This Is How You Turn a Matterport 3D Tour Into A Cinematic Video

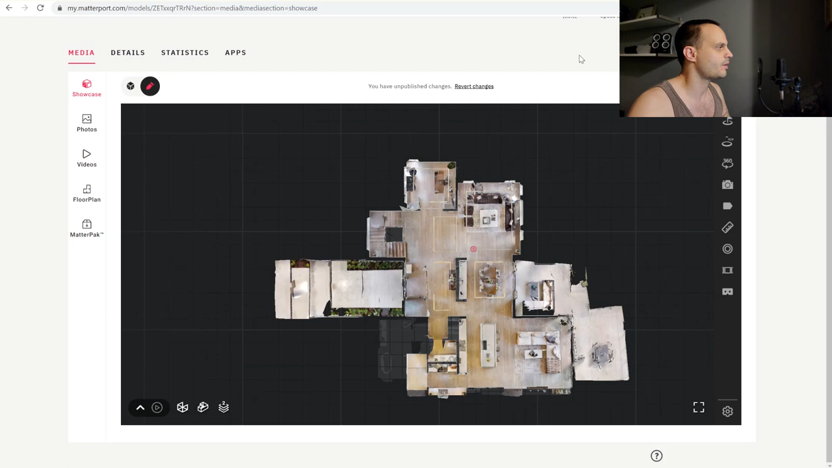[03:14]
I'm not even going to get into it, how I feel about the latest capture update, but let's not get there. All right. So, first thing that I like to start is with the dollhouse view.
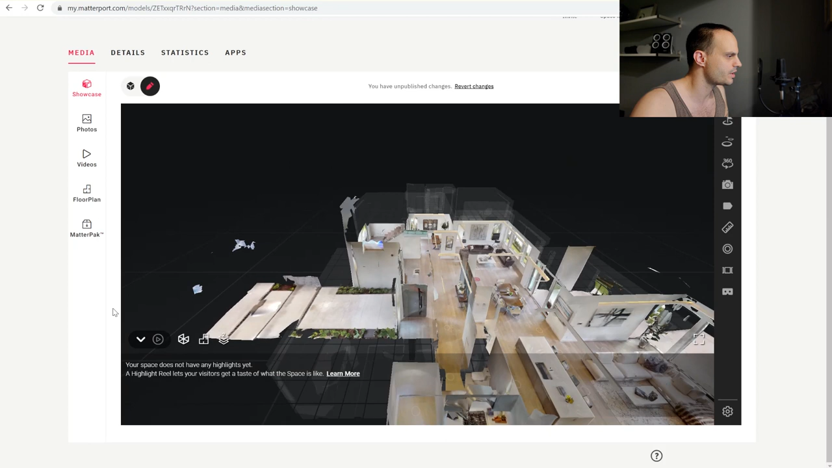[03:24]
So, I'll select all floors.
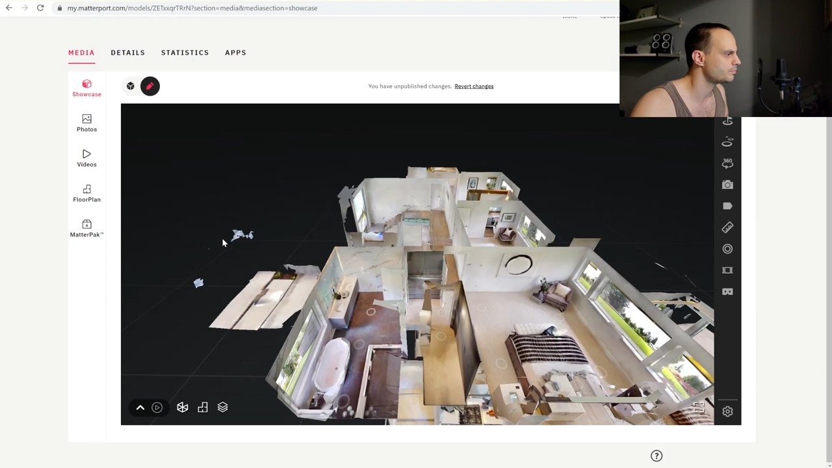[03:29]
Pretend these artifacts aren't here. This is an issue with capturing using 360 to 3D conversion. There's just all these issues that... Anyways.
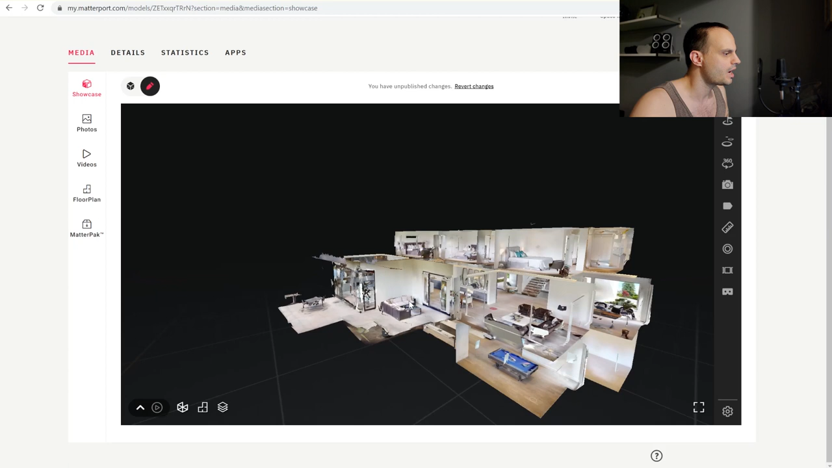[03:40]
Okay. So, what's a good dollhouse view that I like?
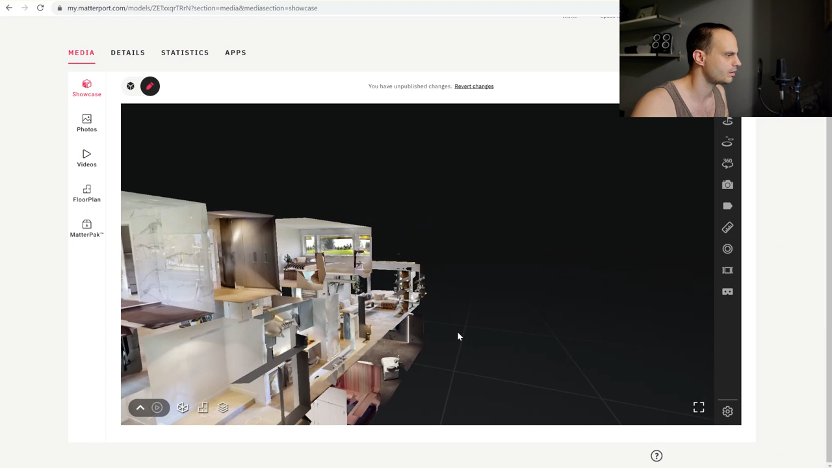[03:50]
Here's the front entrance. Yeah, let's do front entrance. And we'll actually have it tilted like this. Because then when it swoops in, it'll tilt and then go right into the entrance here.
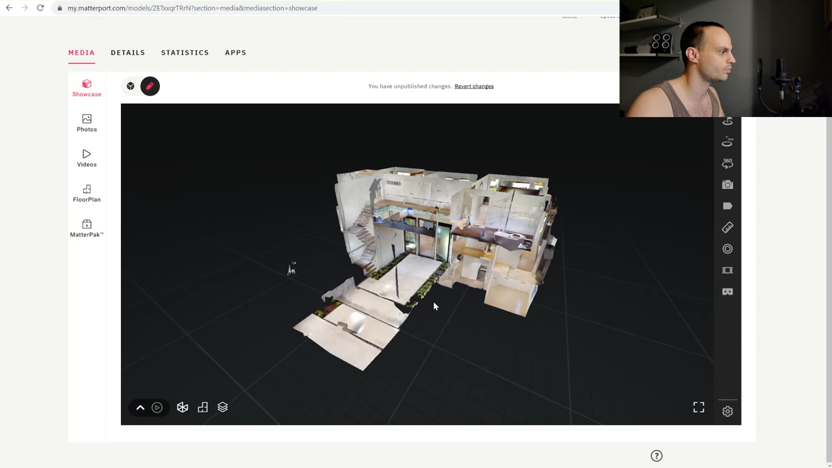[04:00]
Okay. So, highlight reel. Add view. That'll be the first view.
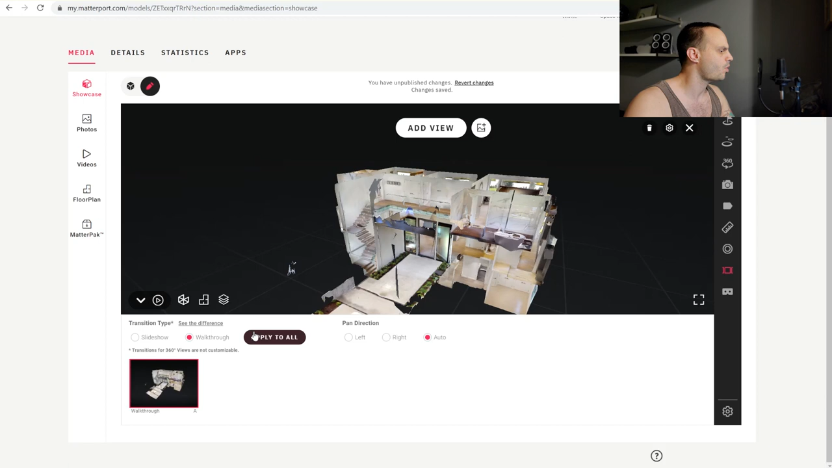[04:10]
Do walk through and apply to all. Sometimes I'll go in and adjust the pan direction. Sometimes I won't. Like, if it's really bad, I'll go in and I'll change it. Okay.
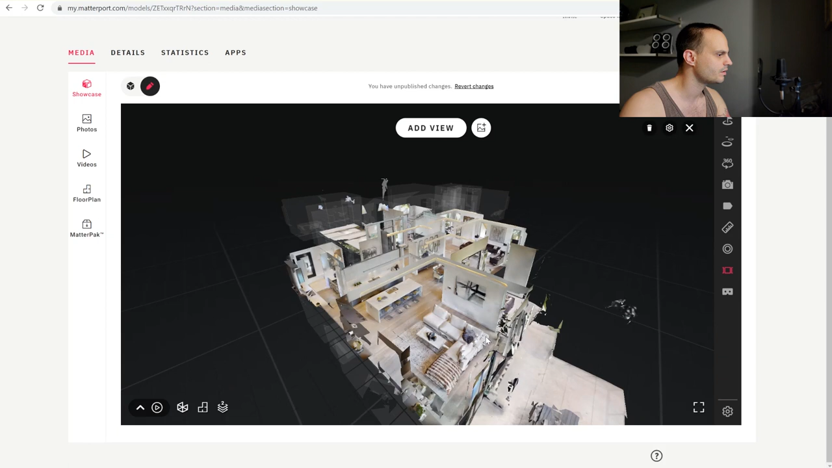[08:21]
Feature the next floor. If I don't like the way that it looks, then I'll just spin it around. Add that view.
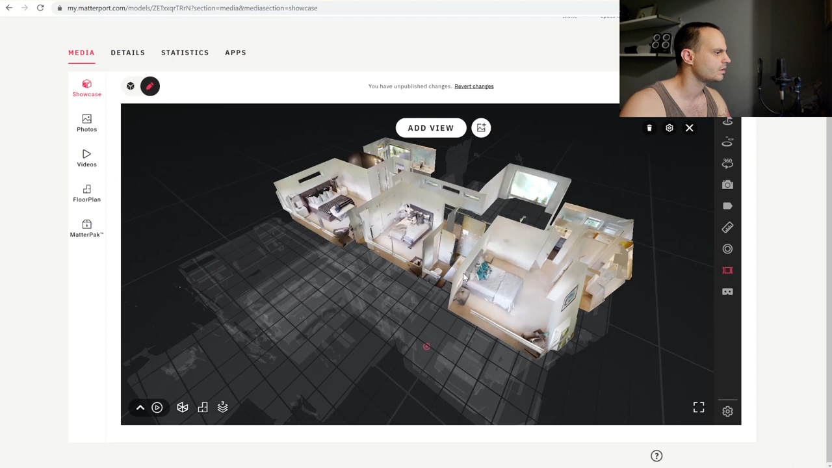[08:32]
Then the third floor. Spin it a bit. Add that view. And then I like to do a final dollhouse.
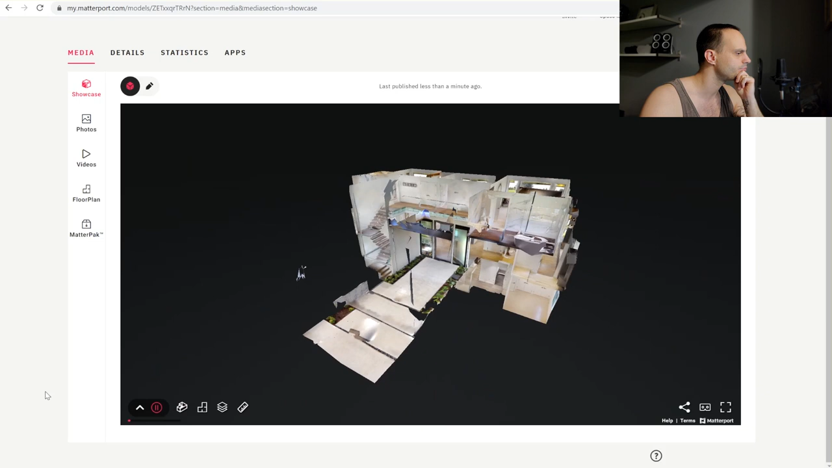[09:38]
Okay, there we go. It's spinning over.
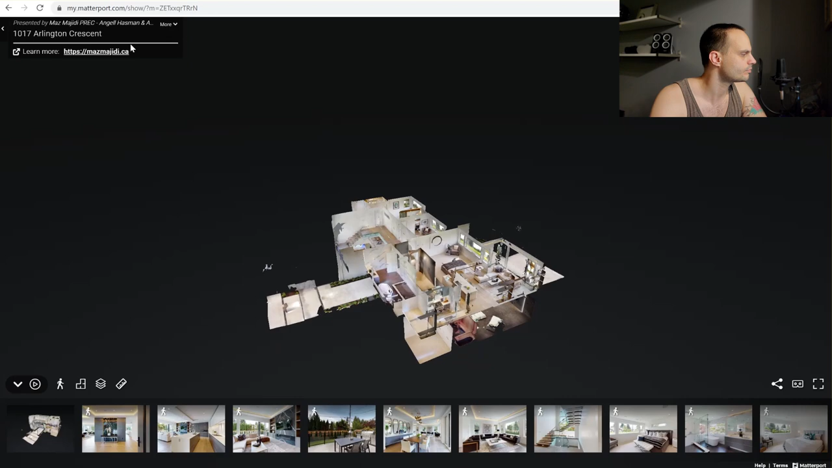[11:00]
okay, I'll hide everything as much as I can, right?